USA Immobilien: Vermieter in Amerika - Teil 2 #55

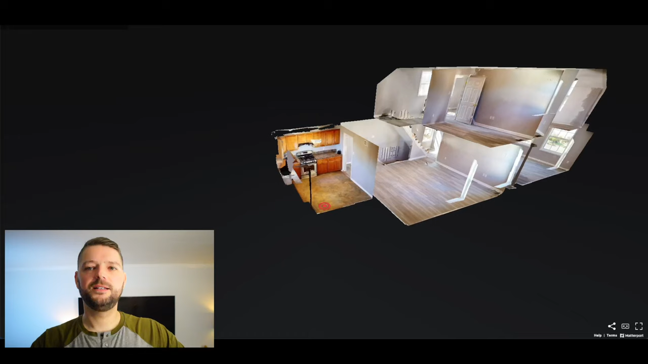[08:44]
Hier sind wir bei der 3D Tour. Auch dazu gibt es ein separates Video.
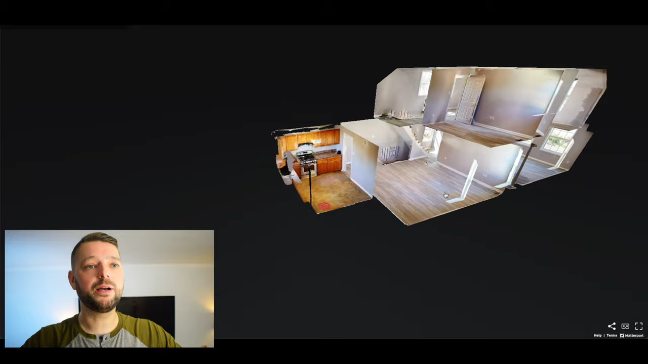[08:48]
Einfach mal in der Grey Goose Playlist nachschauen. Also die Wohnung ist ein 3-Badezimmer-Apartment über 2 Etagen.
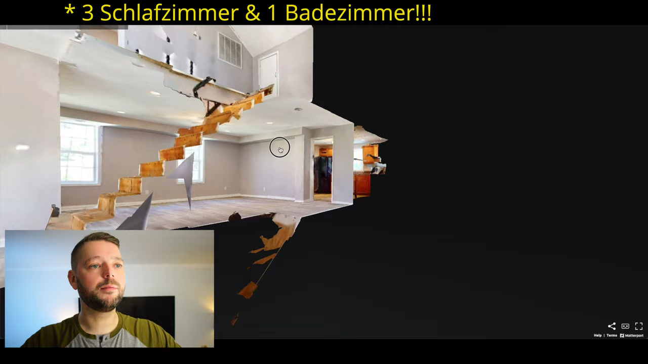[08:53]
Schauen wir es uns an. Das ist der obere Floor.
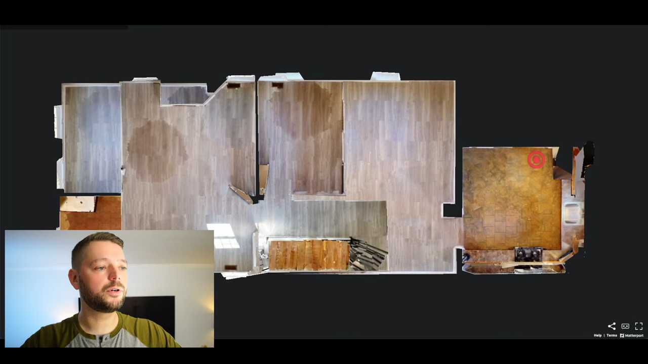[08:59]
Das heißt, hier ist ein Schlafzimmer, hier ist ein Schlafzimmer, hier ist die Treppe runter. Und dann gehen wir mal runter in den unteren Floor.